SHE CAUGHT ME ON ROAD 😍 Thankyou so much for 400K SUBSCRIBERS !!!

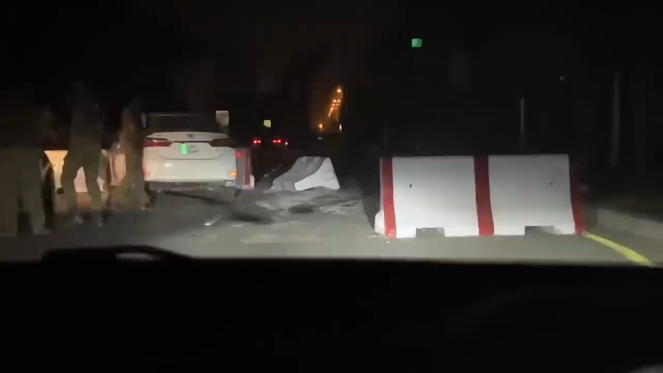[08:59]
ये जो बैरियर्स खड़े किए होते हैं इसमें सारे ठोक गए, रोला तबाह हो चुकी है आगे से।